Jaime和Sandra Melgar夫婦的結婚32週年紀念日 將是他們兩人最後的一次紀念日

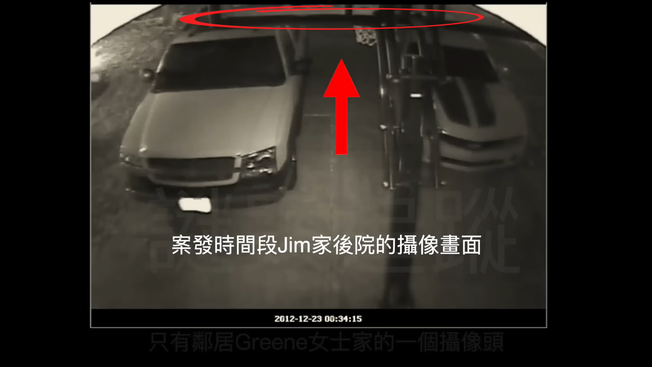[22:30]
只有邻居Graney女士家的一个摄像头照到了Mail Gaga的后院而且只能看到极少的一点点画面对于案件本身并没有任何帮助在